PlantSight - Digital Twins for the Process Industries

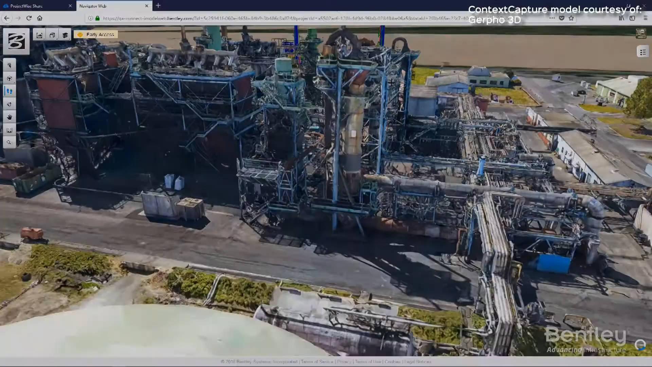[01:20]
Building a digital twin is easy with the help of PlantSight's web-based portal.
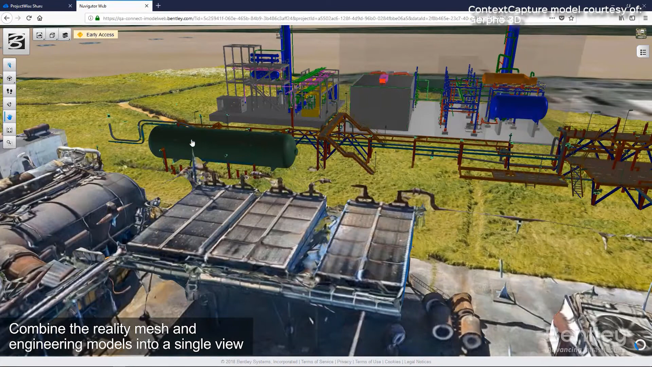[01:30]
If you don't have an existing 3D model, you can create a 3D reality mesh from 2D images.
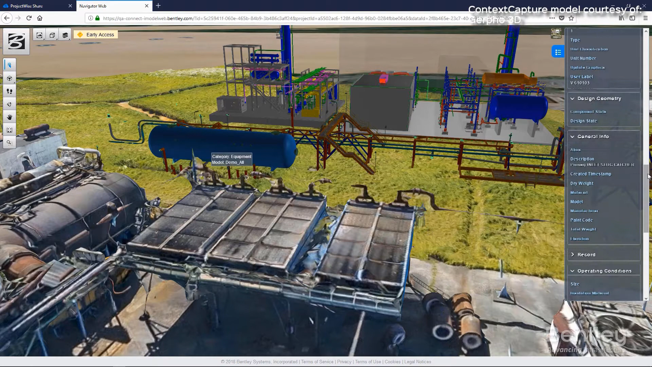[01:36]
Combine the reality mesh with the digital engineering models into a single visual representation of the data.